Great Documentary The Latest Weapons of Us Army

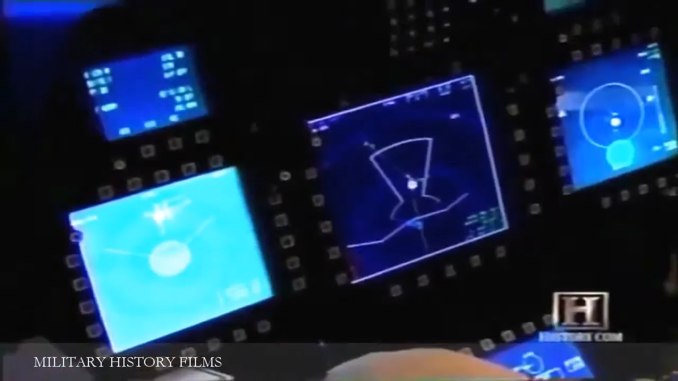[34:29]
scope that combines the information of all the other sensors on the aircraft into one display for the pilot so as a pilot,
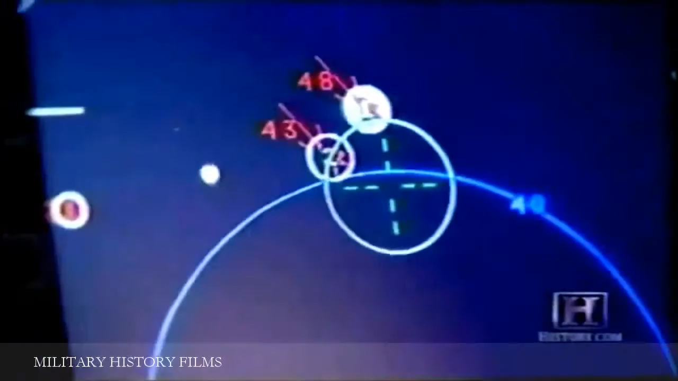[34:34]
you don't have to sort through the radar or another sensor to see what's going
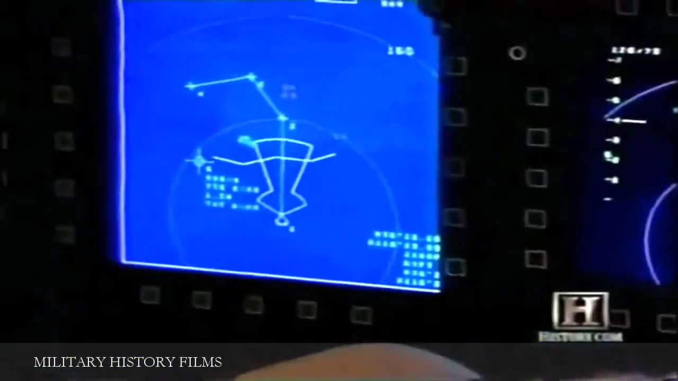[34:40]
on around you information is power and the way this airplane displays information to you it gives